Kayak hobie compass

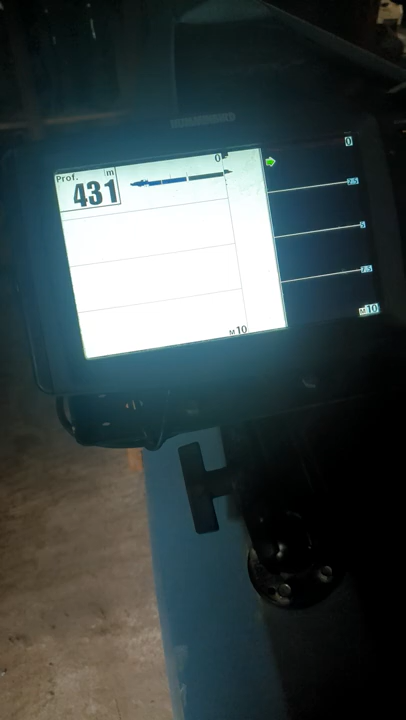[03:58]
là vous appuyez sur exit hop et là automatiquement voilà c'est normal qu'on voit tout blanc parce que j'ai pas la sonne dans l'eau là automatiquement ça vous le met en d'un imagine et ça il imagine
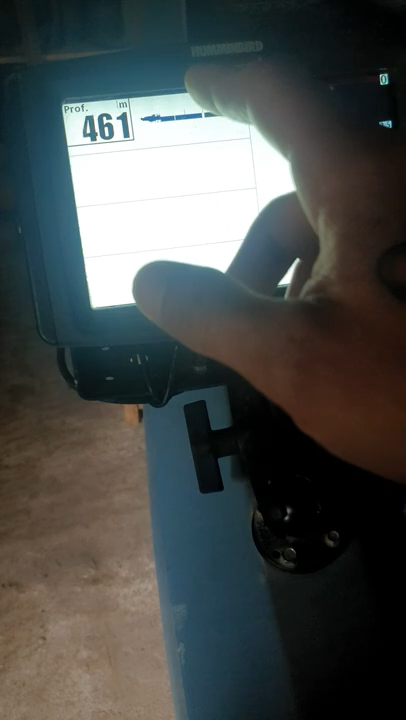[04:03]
ça en fait de ce côté enfin vous de ce côté vous allez pouvoir repérer les poissons vraiment vous voyez ça c'est vous allez voir les formes des poissons et tout ça savoir vraiment quelle espèce
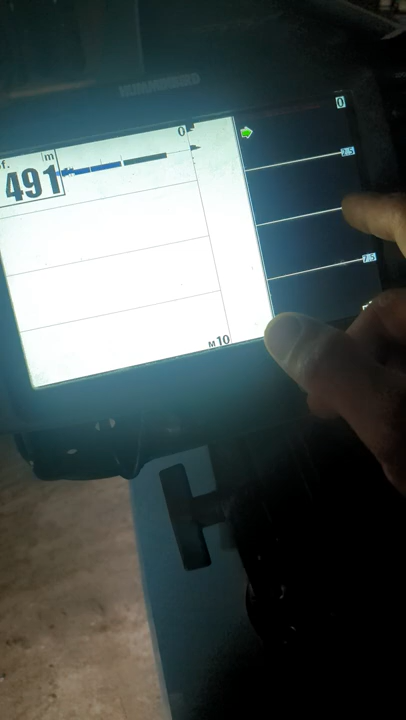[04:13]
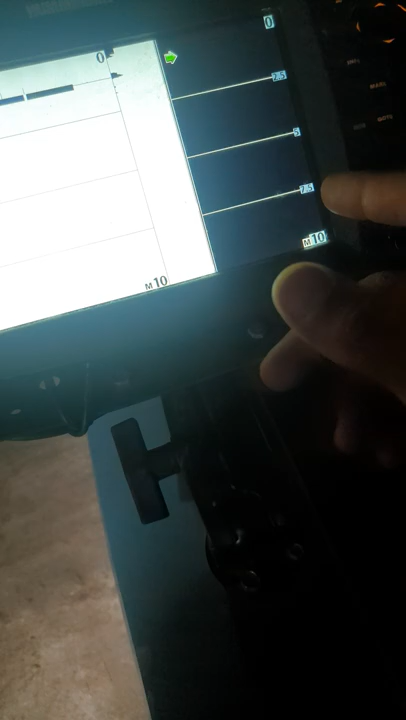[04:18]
quelle espèce vous avez en dessous du kayak en fait et là ça c'est ça c'est la ligne en fait où vous allez voir
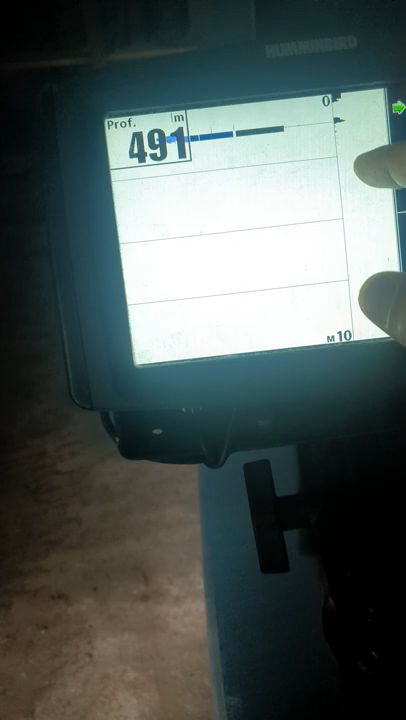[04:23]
vraiment ce qui rentre dans votre dans votre dans votre écho sondeur quand vous avancez et tout ça si
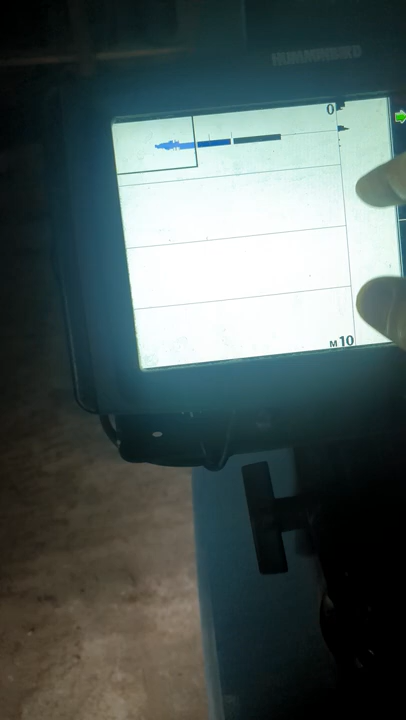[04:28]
admettons vous pêchez en vertical avec un leurre vous allez voir votre leurre carrément il est réglé après tout est
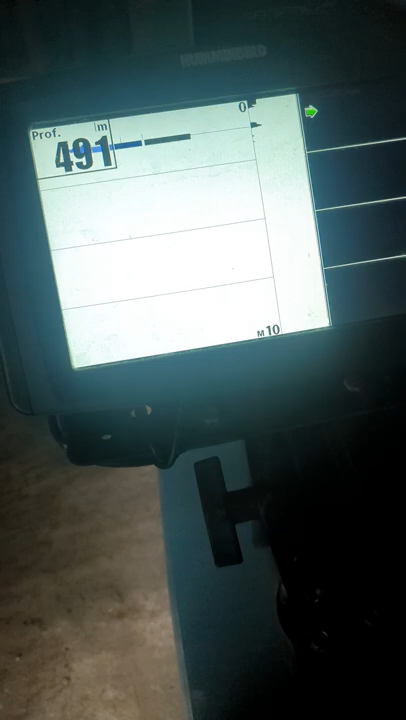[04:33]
réglé déjà pour la pêche et je les réglé au top du top pour n'importe quelle espèce après si vraiment
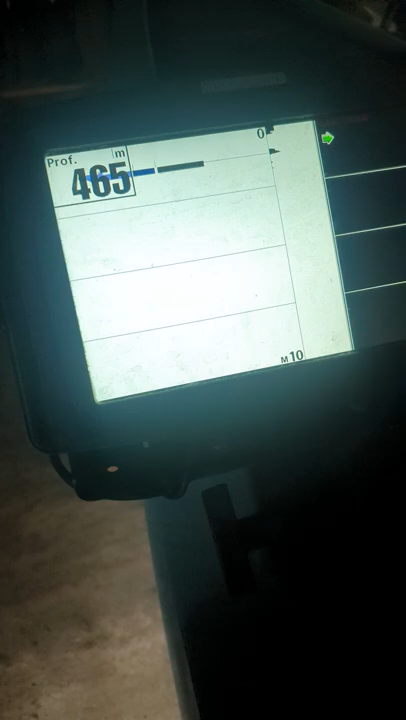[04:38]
il ya quelques réglages en plus que vous pouvez faire au niveau du fond et tout ça mais après pour voir les poissons c'est nickel
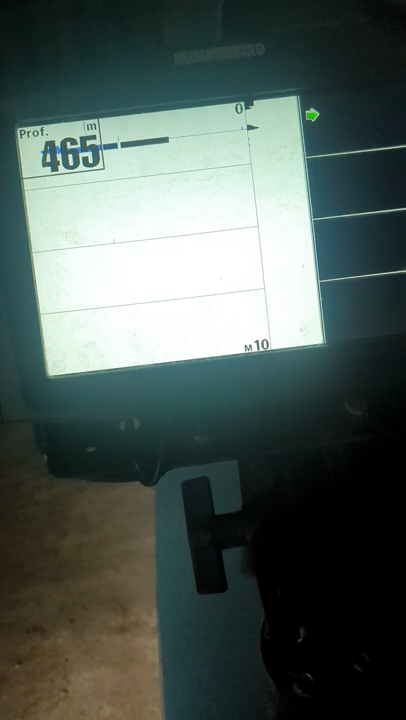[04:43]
là en fait vous voyez votre leurre et tout ça vous verrez les poissons rentrer qui font des traits
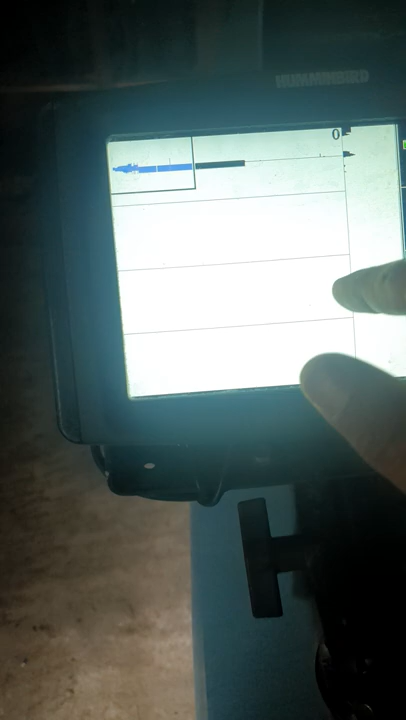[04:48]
jaunes ou orange mais attendez je vais vous le mettre en mode et ensuite là hop donc
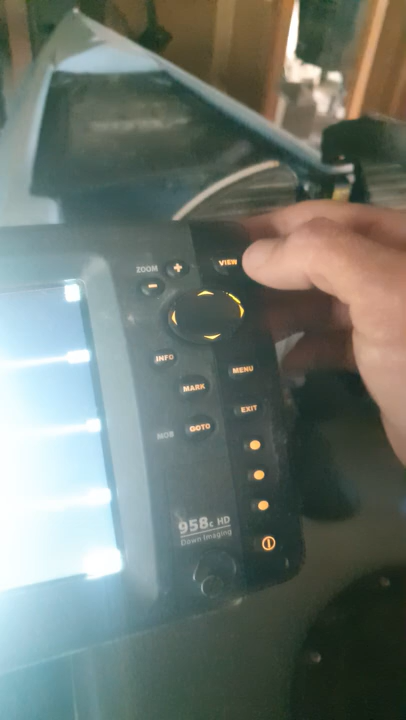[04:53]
là voilà là vous avez zoom moins plus moins là les vues voilà
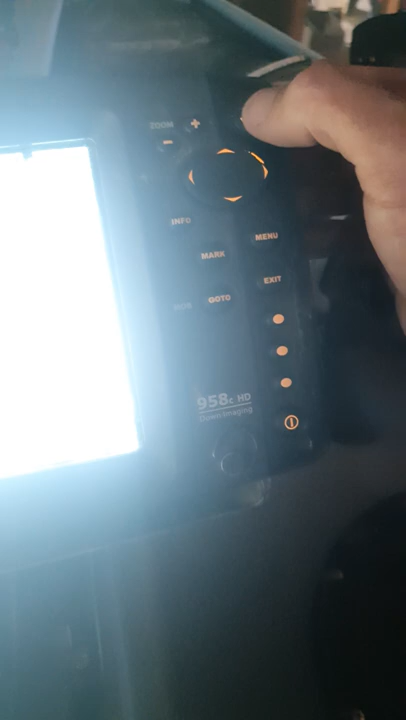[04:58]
les vues soit vous pouvez le mettre que comme ça pour voir vraiment ce qui rentre dans votre écho ça c'est vraiment pour pêcher
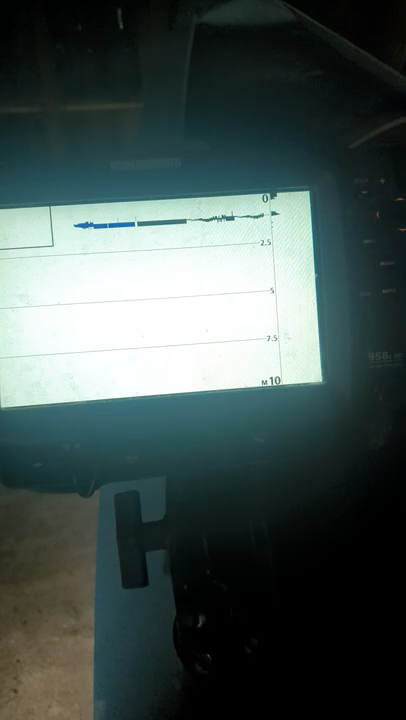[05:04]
soit vous pouvez le mettre comme ça ça c'est quand
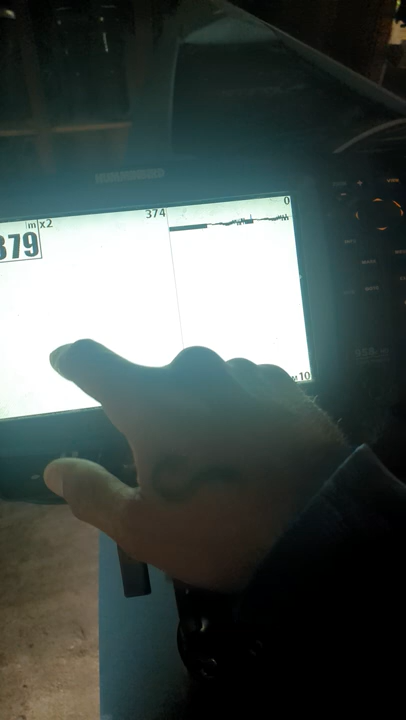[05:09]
vous avez la carte et tout ça bon moi je l'ai pas il faut l'acheter en plus ça mais c'est une carte vous voyez vous
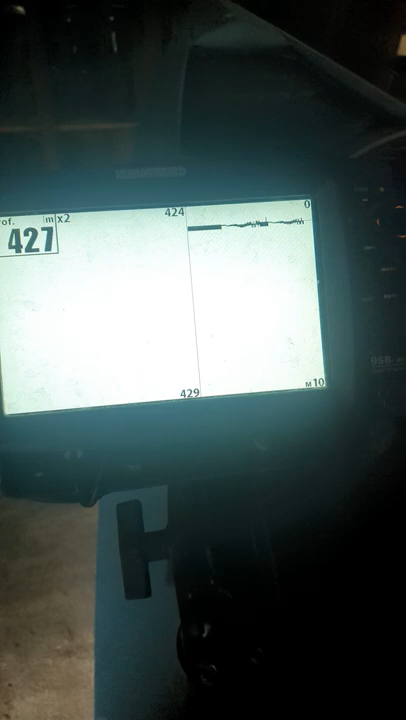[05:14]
On screen: depth 427 m
voyez la carte en fait d'où vous êtes voilà voilà ça c'est le ça c'est le don imagine
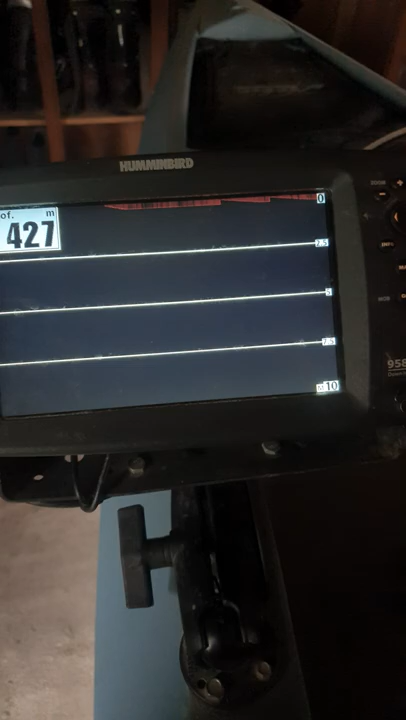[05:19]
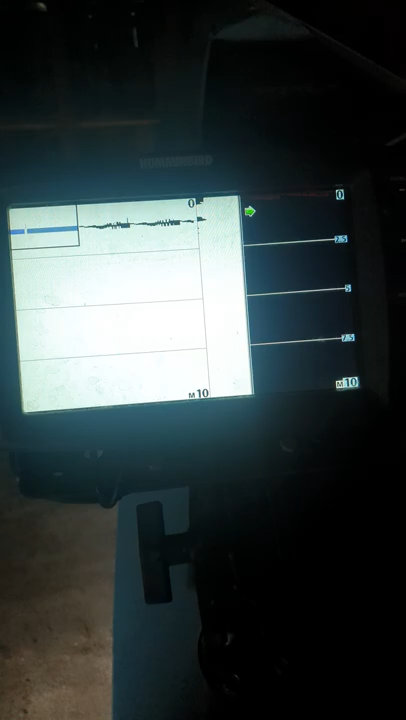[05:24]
voilà donc là moi je le laisse comme ça en général sur ce mode là ensuite vous avez menu
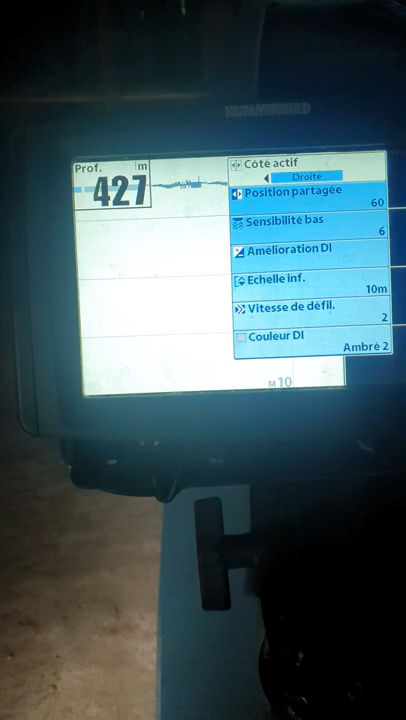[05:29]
voilà là vous là vous régler voilà vitesse
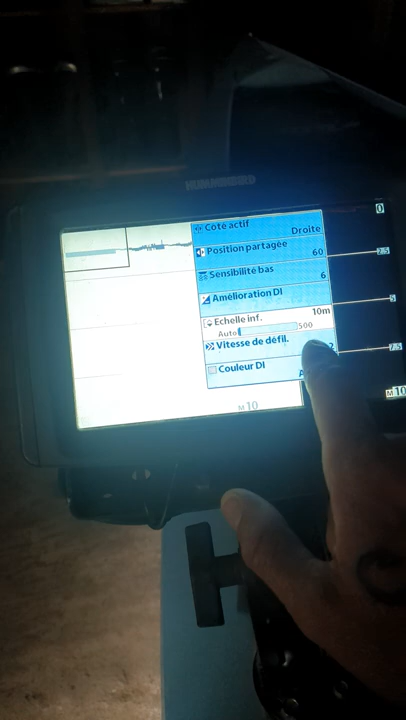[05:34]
de défilement moi je la laisse sur deux là vous régler les échelles l'échelle de votre
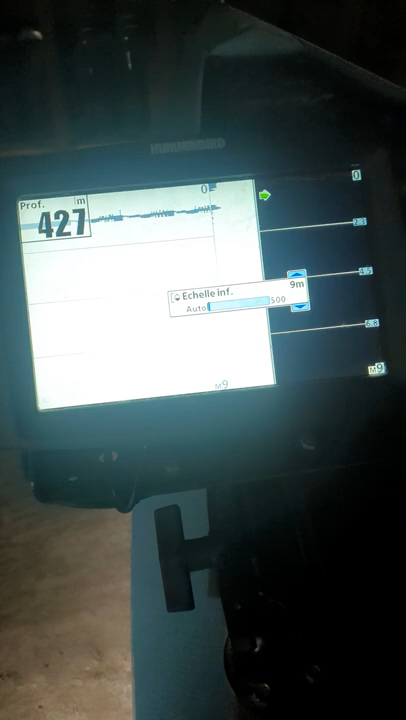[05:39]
profondeur en fait selon la profondeur que vous avez vous pouvez aussi le mettre en automatique
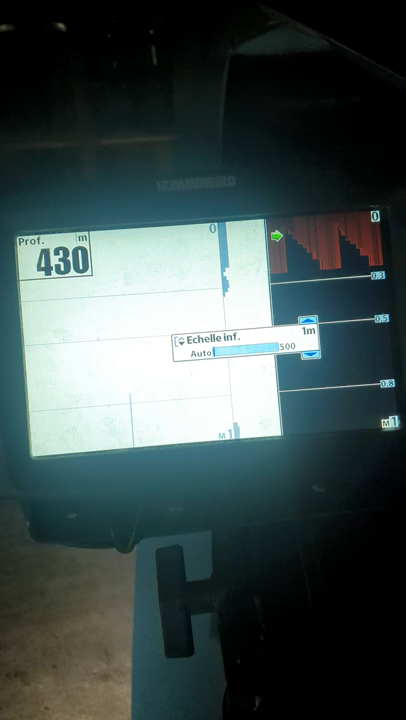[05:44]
voilà automatique ça se réglera tout seul en fait l'écho se réglera par rapport au
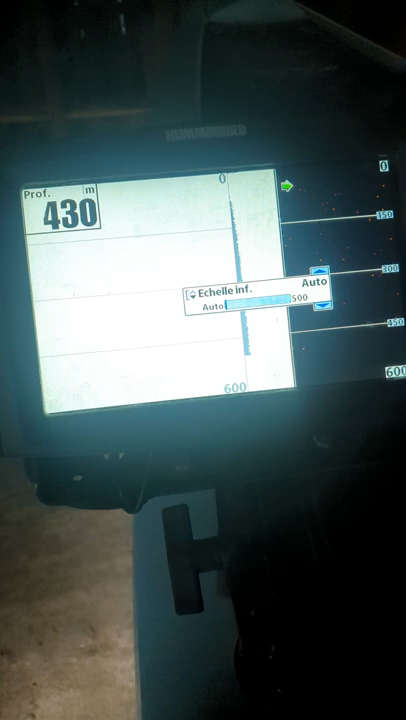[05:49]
fond où vous êtes et vous vous verrez toujours le fond ce que vous avez sur le fond après vous pouvez
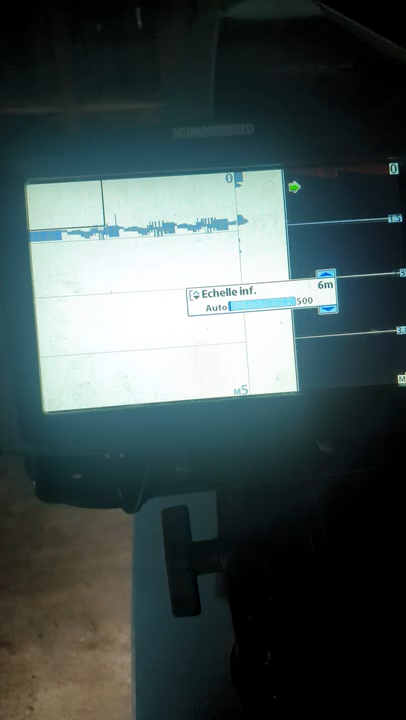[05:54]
le régler manuellement aussi voilà menu donc là voilà